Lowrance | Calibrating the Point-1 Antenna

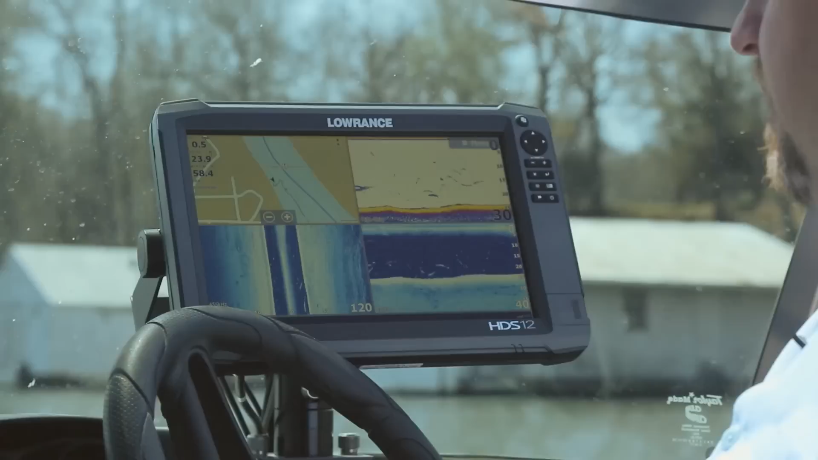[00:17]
To calibrate your 0.1, the first thing you want to do is go to your Pages button, and you want to select Settings.